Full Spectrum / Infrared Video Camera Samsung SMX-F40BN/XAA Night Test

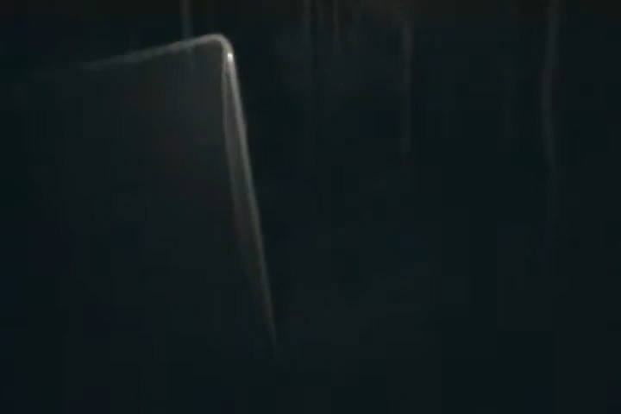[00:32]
got yourself a night vision camera here, it's got pretty good range, and I'm not stepping on anything,
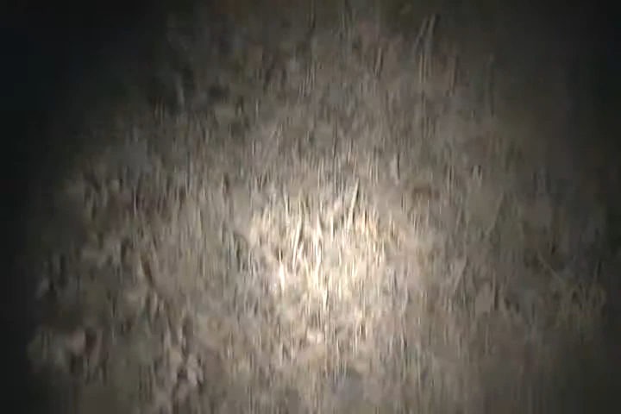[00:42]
go finding Bigfoot here in the woods,
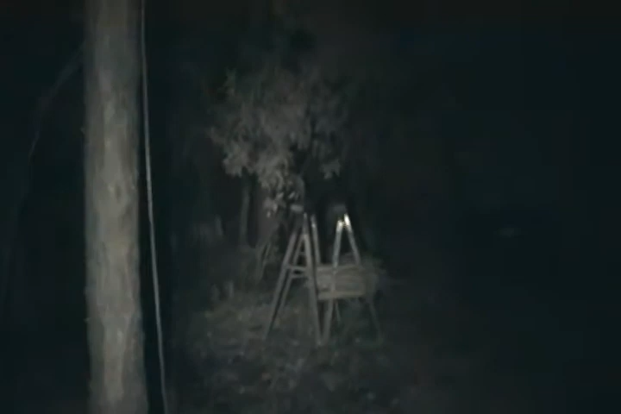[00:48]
but there you go,
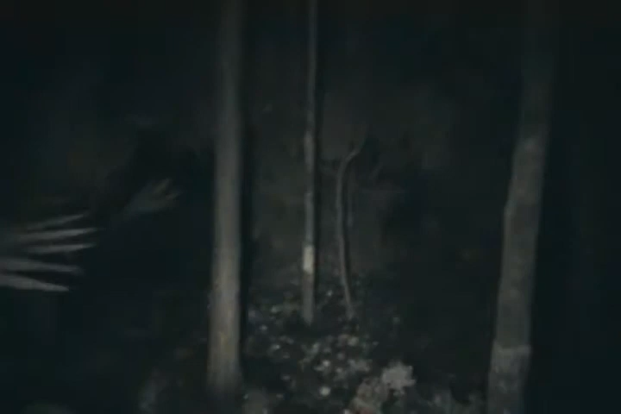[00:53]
this is how well this works. So this is a good daytime, full spectrum IR, night time, night vision camera, all the way around it functions quite well, and still focuses just very nicely.